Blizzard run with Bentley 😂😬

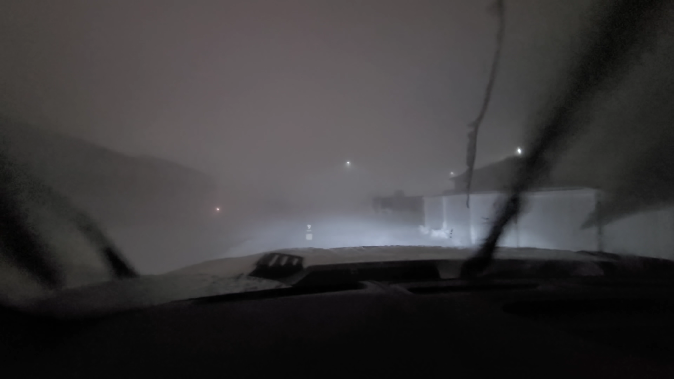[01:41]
Wow. Visibility here is, You're not making it. Really, really not so good. Ashton's recording. And, visibility here is, it's definitely not so good. Luckily, there's nobody on the streets.
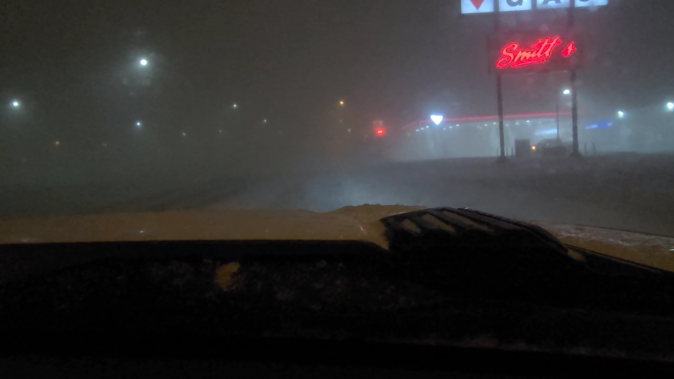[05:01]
Pretty sure it just drove over a sign that fell down in front of me, but... Say what? Something. Okay. We're close, you guys. We're close to Dairy Queen. We're not going very fast, and it's really just us down these back streets, so we don't have to worry about too much.